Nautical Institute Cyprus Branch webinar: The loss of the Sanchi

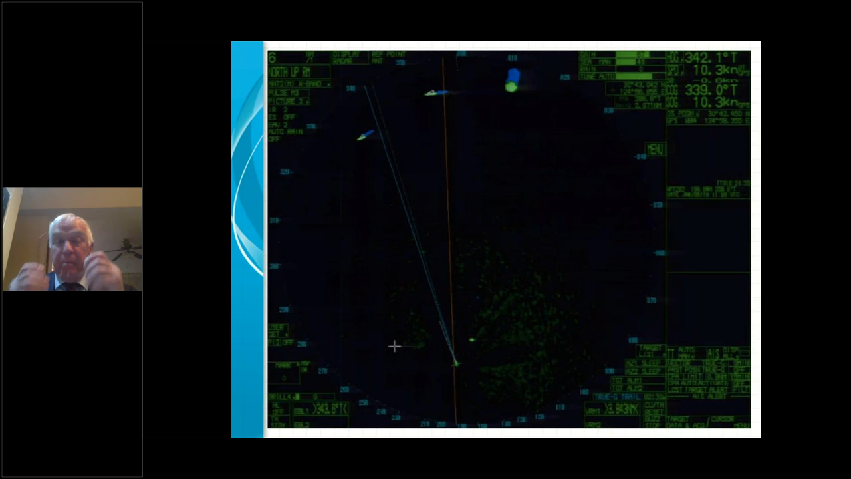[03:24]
This is the radar picture of Sanshi heading 342 degrees speed 10.3 knots. The large echo at the top of the screen is CF Crystal. On board Sanshi the second officer hands over the watch to the third officer. On CF Crystal the chief officer is on watch. Fast forward half an hour to 1930 hours.
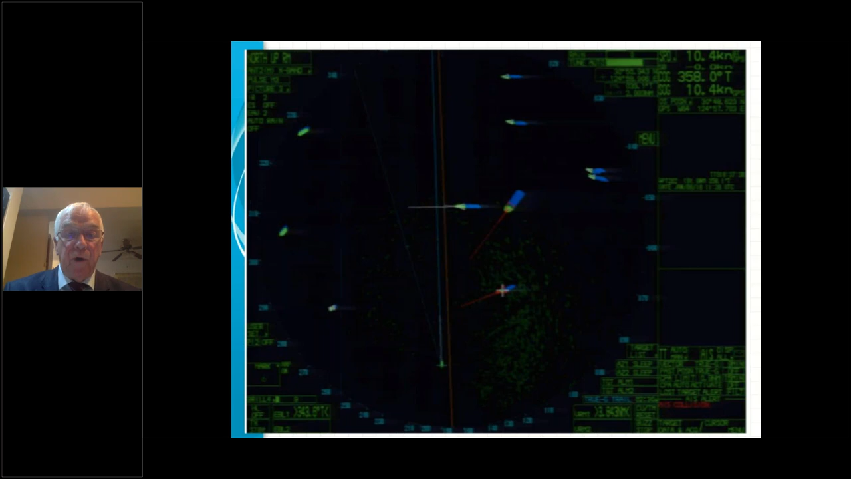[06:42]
03187 and the triangle symbols of both targets are red with the message AIS collision in the bottom right corner of the screen.
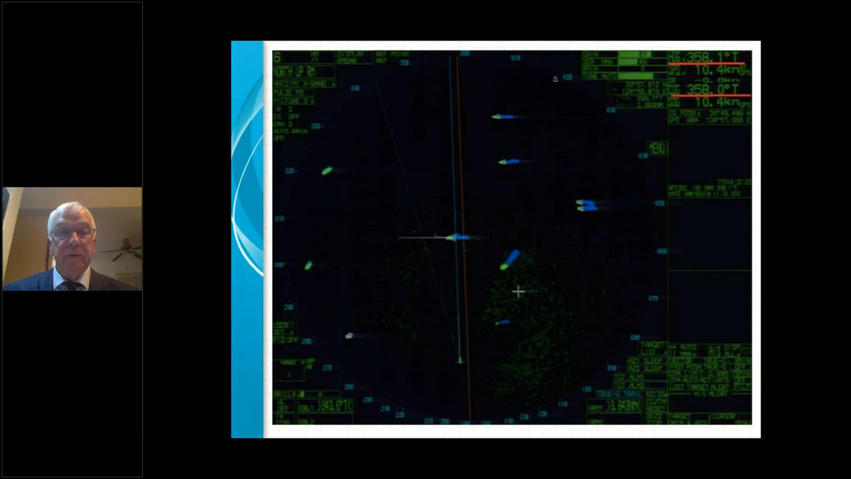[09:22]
You can just see the ZIU still visible in the clutter down there on the starboard side. Meanwhile, on the bridge of CF crystal.
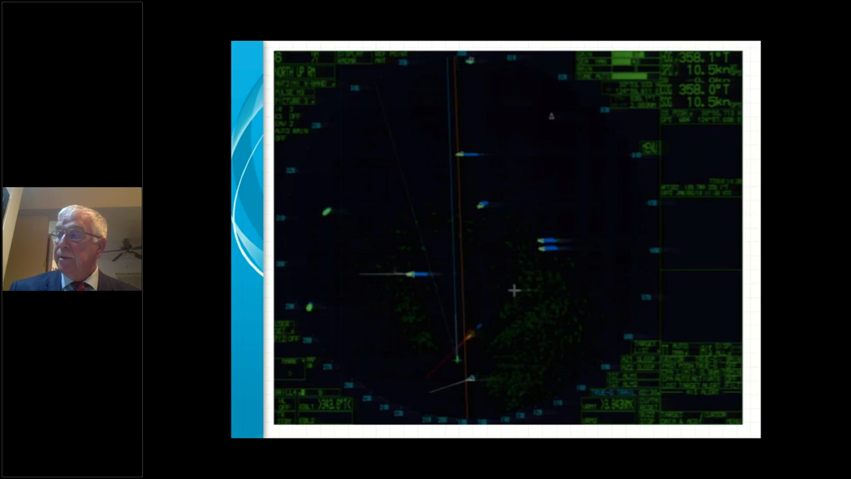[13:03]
And at 1949 hours. And finally, at 1951 hours. The echo of CF crystal has now merged with the centre spot.
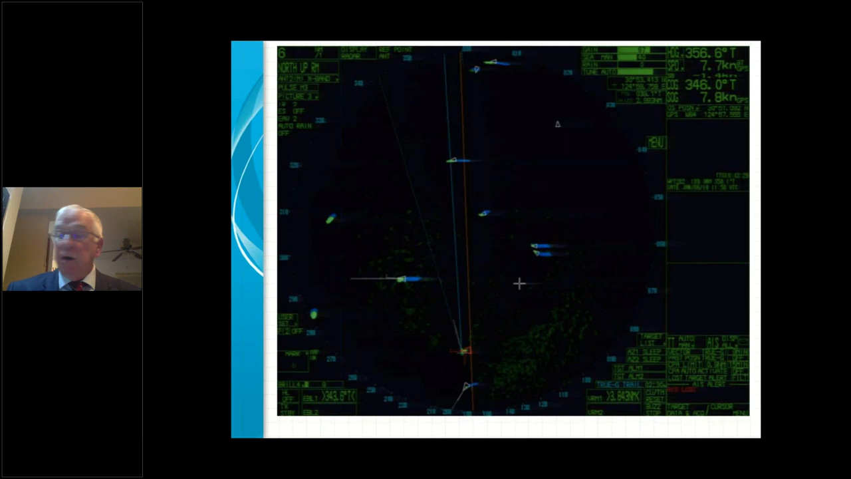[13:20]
The situation on the bridges of the two ships over that few minutes period after the collision.